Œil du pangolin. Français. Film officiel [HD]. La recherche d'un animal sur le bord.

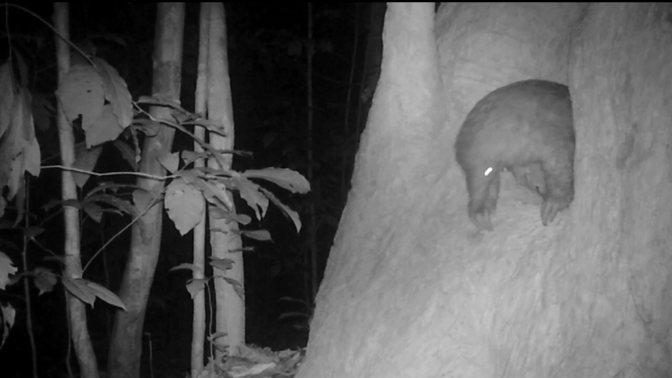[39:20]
So we set up a lot of camera trap, 42 actually, with a lot of video. We could identify one big male.
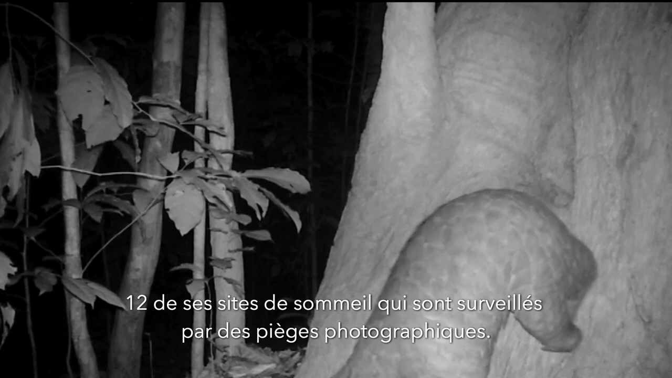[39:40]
This guy is huge. I think he's over 30 kilograms. We already have good indications about his spatial ecology, I would say.
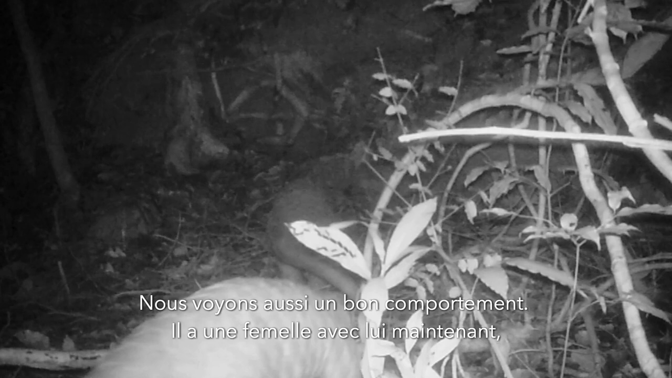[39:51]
We also have nice behavior. Actually, he's got a female now with him. So I think there is a bit of shaky-shaky going on, which is great for the species.